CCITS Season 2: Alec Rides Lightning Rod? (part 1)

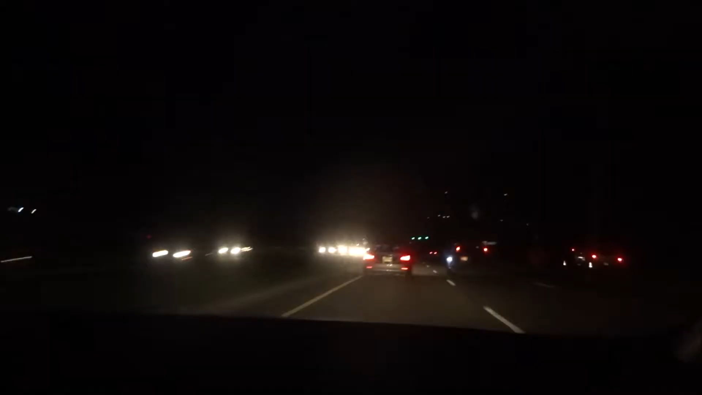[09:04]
There's Dream More, it looks like, and it's dark out now. It's like 6:30 almost. Elrod may or may not be open.
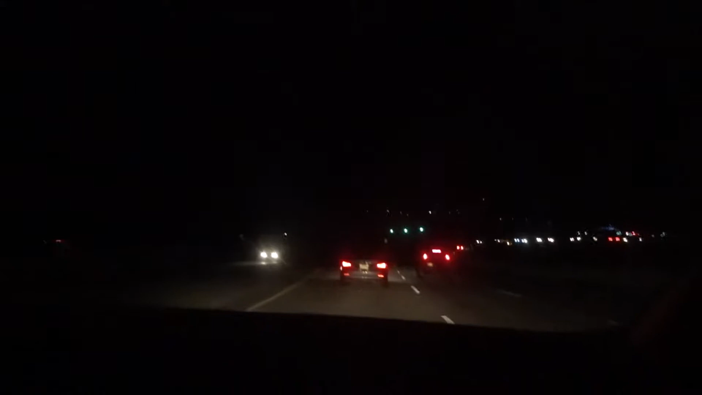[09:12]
And yeah, so sounds right. Why are those green lights like so like fogged up or something? Is that just me? They're waiting for it, the green light. Okay. Whoa.